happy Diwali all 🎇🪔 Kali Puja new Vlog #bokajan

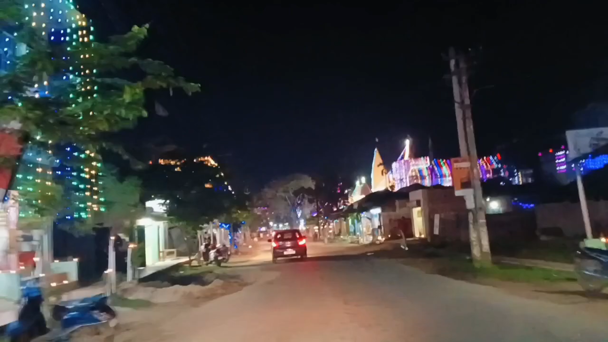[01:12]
तो हम लोगों का जो मंदिर है तो सामने में मंदिर है, हनुमान मंदिर और राधा कृष्ण का मंदिर है। तो यहाँ पे लाइटिंग और अच्छा लगता है मंदिर में।